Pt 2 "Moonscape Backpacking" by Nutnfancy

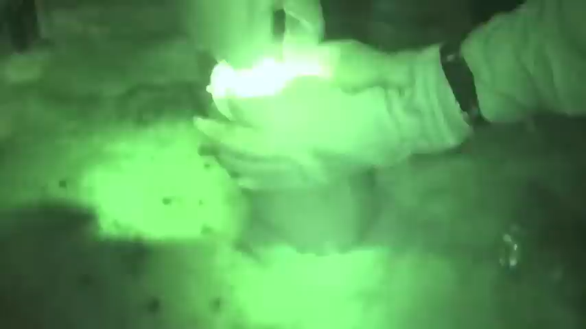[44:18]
See, there's too much moisture in them now. Yeah.
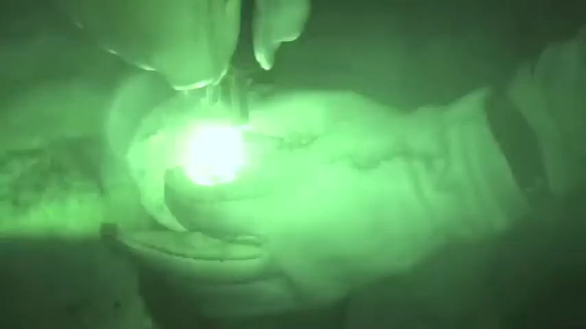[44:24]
Not that they're that ignitable anyhow. What we're trying to do is give a test fire of the squirrel chips.
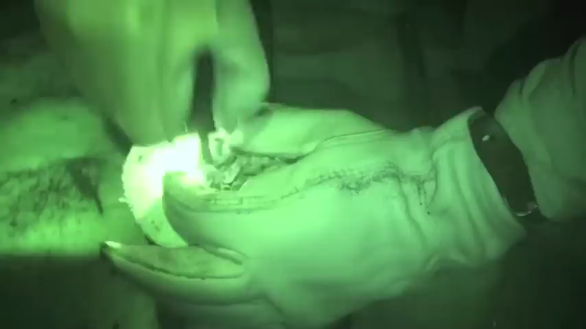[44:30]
This thing's putting out some serious sparkage.
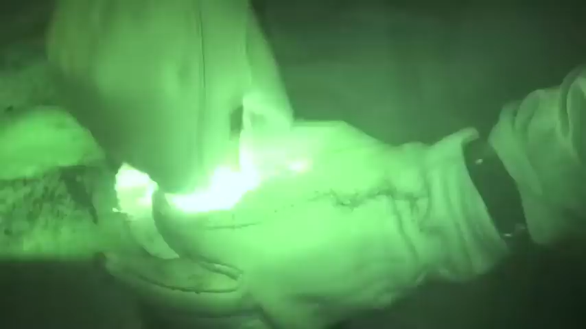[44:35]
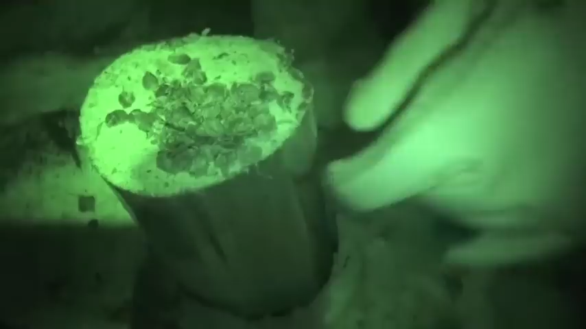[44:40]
I don't know, dude. Those aren't kicking off the way I want them to.
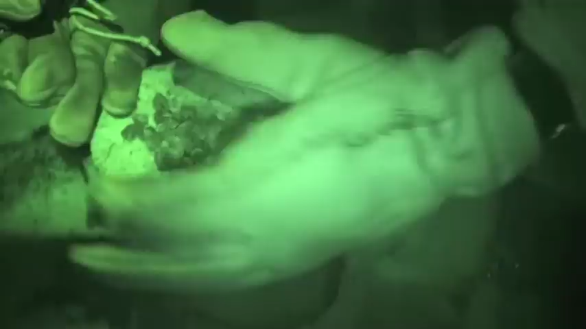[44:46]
It's not the fault of the igniter either.
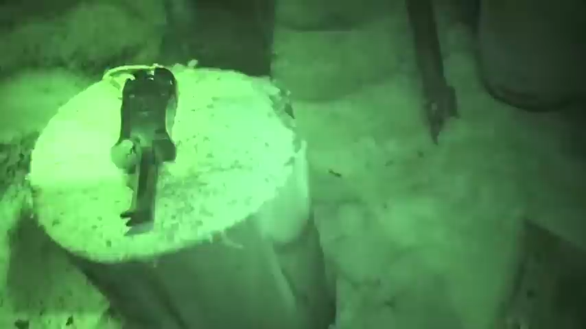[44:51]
The thing's working great. I'll tell you what I'm going to do. I'm going to see if we can
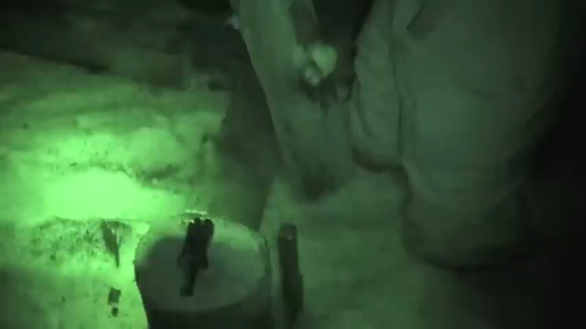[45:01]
do some shavings. Really thin shavings.
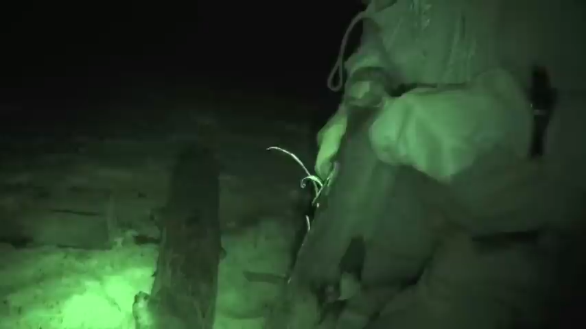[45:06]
See if they'll ignite. I'm going to use this as a test case.
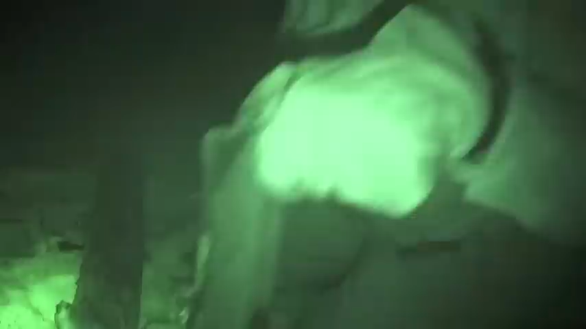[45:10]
I know you were doing the same thing, weren't you? Yeah. But I'm going to do really thin. See, even that's too thick.
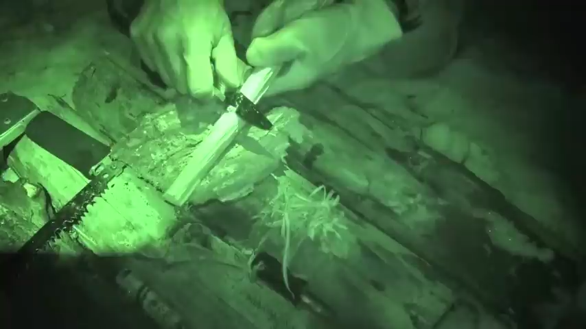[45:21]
That's about the size right there. A little curlicues. I still don't know if those would take off a flint if those would ignite. All we've got to do is ignite a couple though.
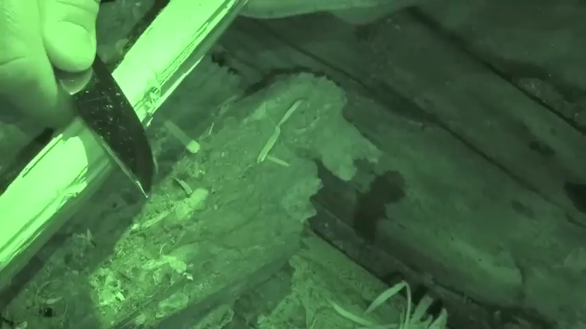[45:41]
Same concept as a fuzz stick, I guess. This little more is doing a good job.
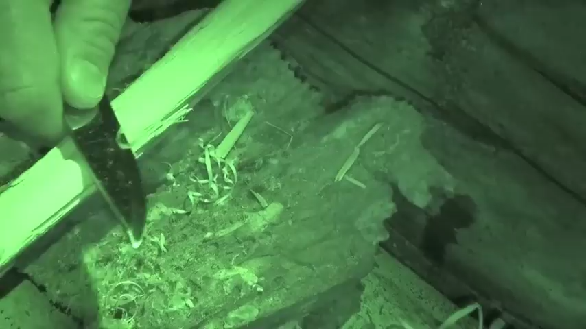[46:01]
Yeah, they're nice little blades to get in there and do that detail wood.